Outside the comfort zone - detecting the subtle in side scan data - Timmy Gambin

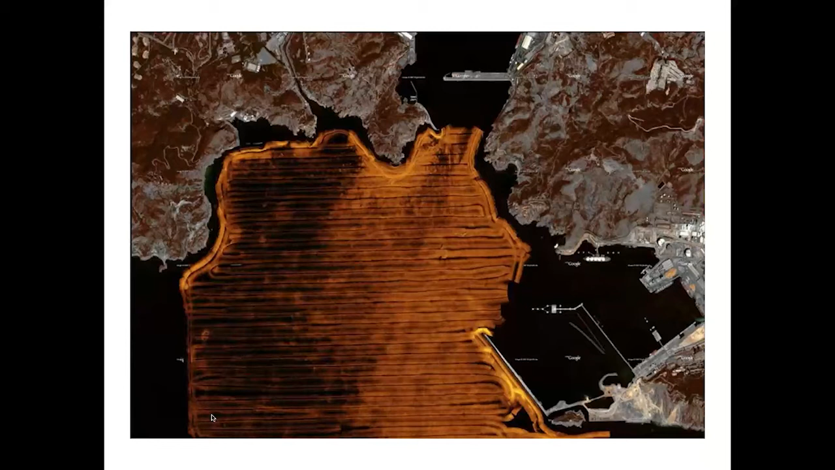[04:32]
in in specialized software which we'll be seeing in a few in a few minutes time and uh this is one of the main deliverables you uh what you have here in essence is a an archaeological map of the seabird of the approaches to uh to cartagena harbor and the images that I'm going to be showing you in the next slides are actually from this survey so um and I use them to illustrate a a workflow example so this is what an ancient shipwreck looks like in kind of a medium resolution uh solar image we were using a 400 a
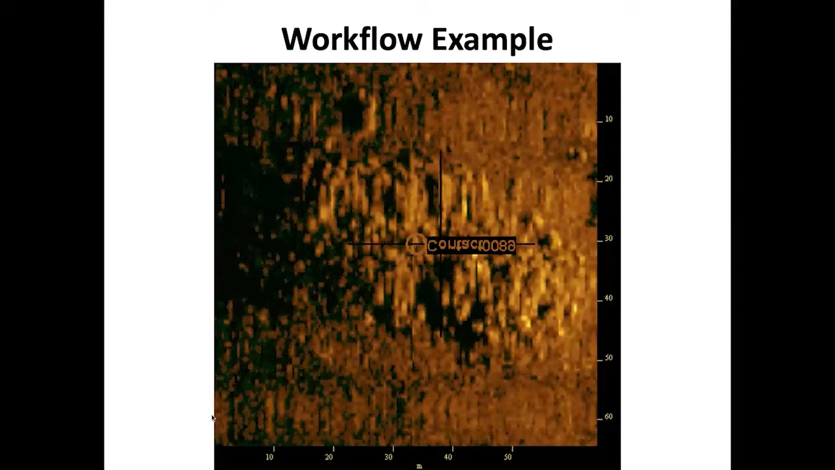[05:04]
client 450 kilohertz uh side scan here and this is a target that caught that caught our attention we went back with a higher resolution so now this is a 900 kilohertz so now you can begin to make out individual objects the uh the roundness of uh of of some of the objects and clearly indicate that this is something uh different to to other other
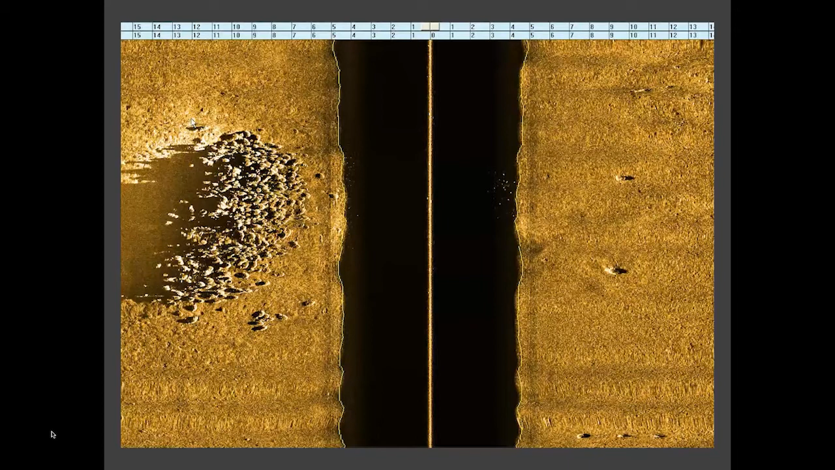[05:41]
targets that we were seeing in the uh in the in the sonar record in fact not only is it different but it is actually you can actually distinguish the fact that uh some of them um you know that that this is a mound of uh of
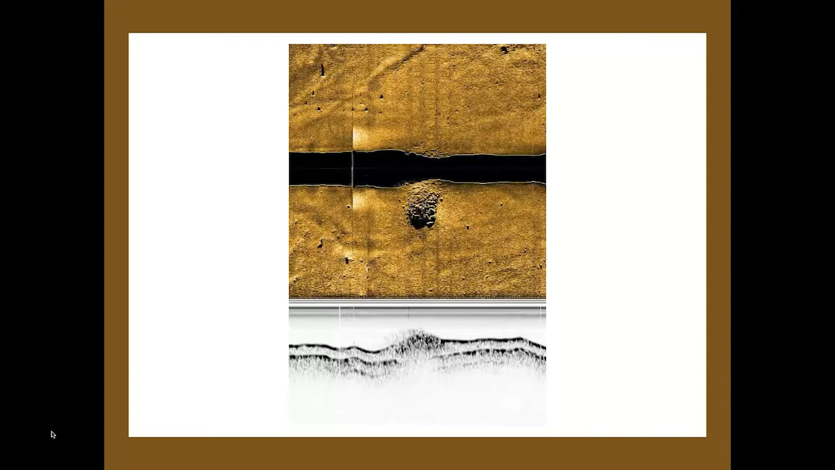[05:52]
amphoras uh taking a different site scan so this is this is a another toe fish which is a combined site scan and sub bottom profiler the sub bottom profiler uh reads penetrates into the sediment and on the top you've got the reading of of the site scan and at the bottom you can actually see that the rest of the of the site penetrates into the seabed so it's data like these help us not
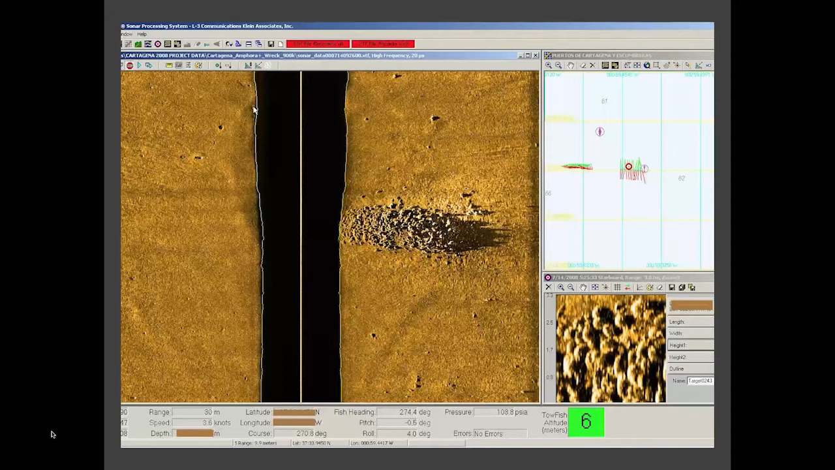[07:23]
new new data um this is a a close-up so in the bottom right hand corner you can actually see sort of individual uh amphorae in the uh in the in the cumulums right
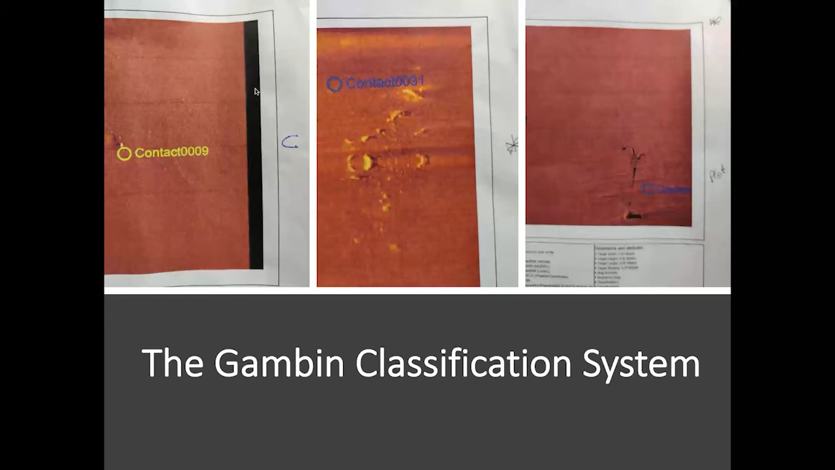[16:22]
in in this classification list now quite obviously the most important find that i've never found is gum bean has designated it as a c and that's the bronze statue that sort of you know uh every or many maritime archaeologists would like to would like to discover okay so what's a name
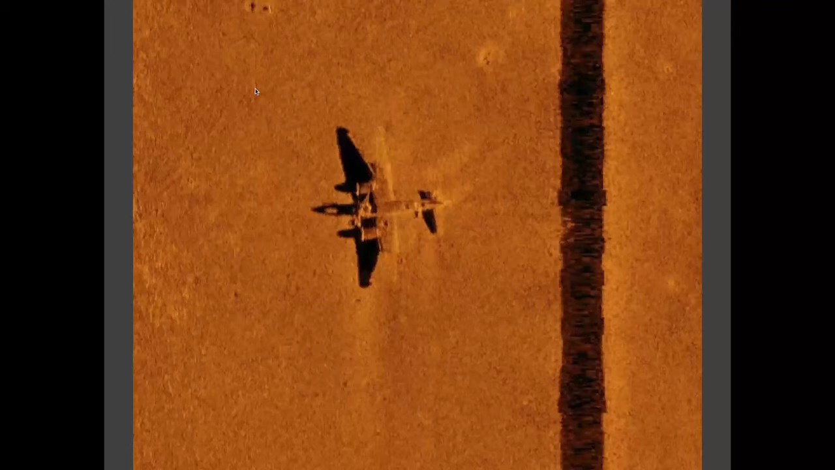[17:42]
would have uh housed the uh the emergency dinghy and and and and this clearly tells tells me that this is a ju88 um a junkers 88 plus with measurements of the wingspan the length of the plane the fact that it's a twin engine etc then you can actually um
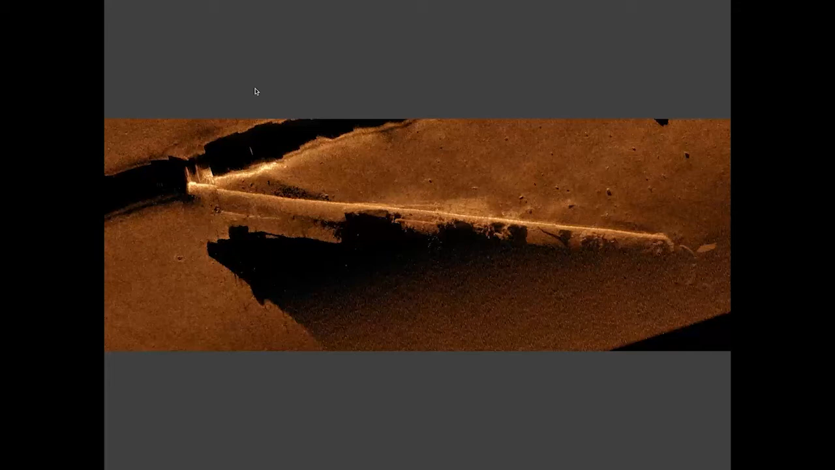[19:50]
when we measured it on on on sonar it was slightly shorter than the u-class submarine eventually when we uh visited it with the with an rov to to to survey her um we realized that the bow was was blown off so so she's minus four or five meters and this is definitely an a and when it comes to to ancient shipwrecks you can actually see not only the the the cumulus of of of amphorae but also the individual ones in the uh in the small debris field around so these are a's these these go to the top of the list um come what
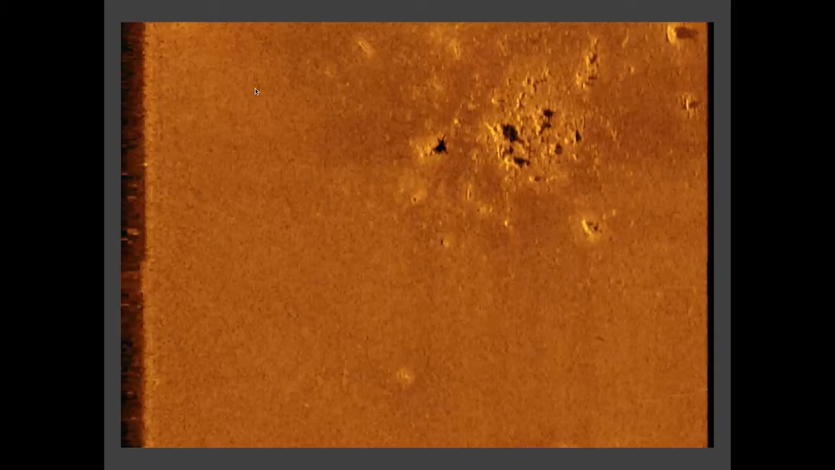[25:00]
an entire plane or a crash plane and i'm not sort of giving i i cannot give you the the answer but uh because there are so many targets then some have to fall down in the list of classification so but in this particular case and
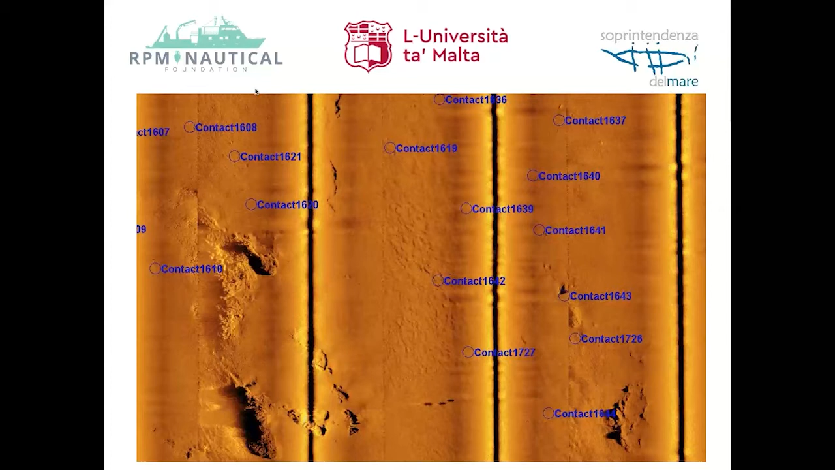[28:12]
concentration that that we have you clearly can't see the targets that we're marking out because they are so small and don't get a fright but this is these are this is the amount of targets that we have from the entire uh 2020 season so this is not looking at the 2019 season this is just the 2020 season and we're going back in 2021 and possibly also 2022 and what's guiding me here what's guiding me
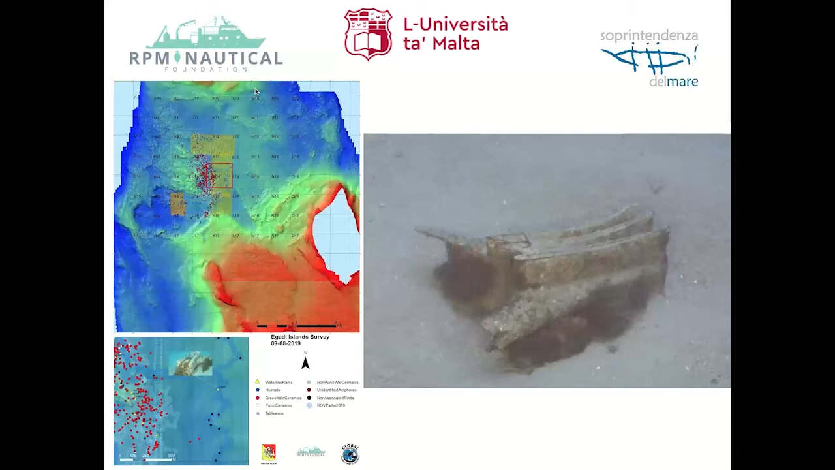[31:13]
rov and these are the first i think we found three or four rams with uh with the uh with side scan they're the first brands to the best of my knowledge ever found with a side scan with a side scan system
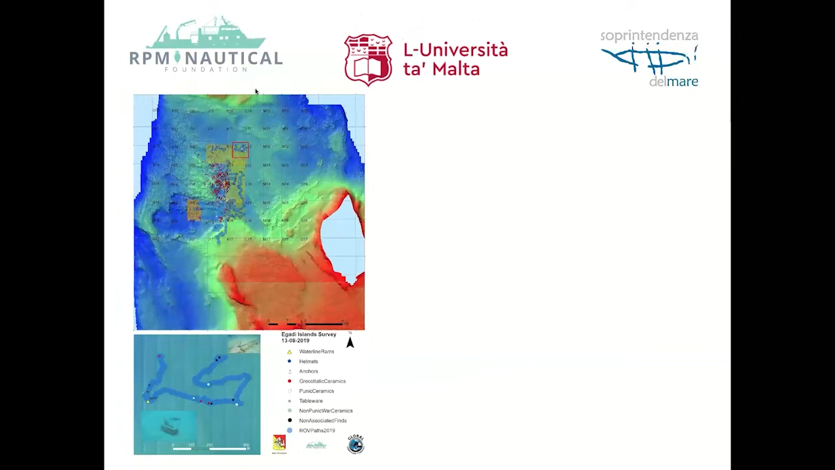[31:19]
that's a another ram i think we found four in 2019 we haven't visited the targets of 2020 i'm pretty certain that
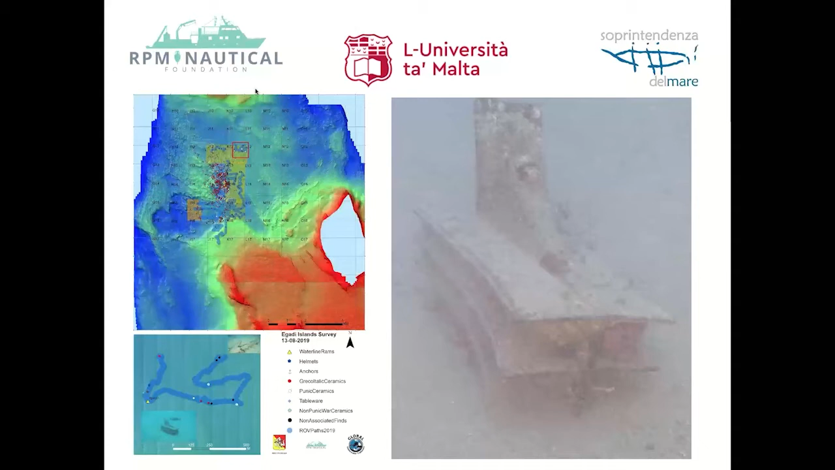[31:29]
that we may have some some more rams from the 2020 survey